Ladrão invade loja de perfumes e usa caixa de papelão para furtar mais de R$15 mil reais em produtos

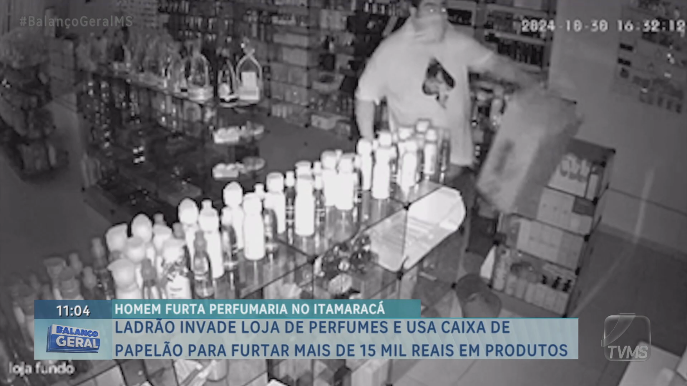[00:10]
Pelas imagens do circuito de segurança é possível ver o homem andando tranquilamente pela perfumaria e pegando os produtos das prateleiras. Com um pedaço de pano no rosto, ele veste uma bermuda, camiseta e chenelo e usa uma caixa de papelão para guardar os perfumes e desodorantes. O crime foi de madrugada. Foi uma vizinha que viu a porta do local arrombada e chamou a proprietária. Nem a grade da porta e as câmeras de segurança inibiram a ação do bandido.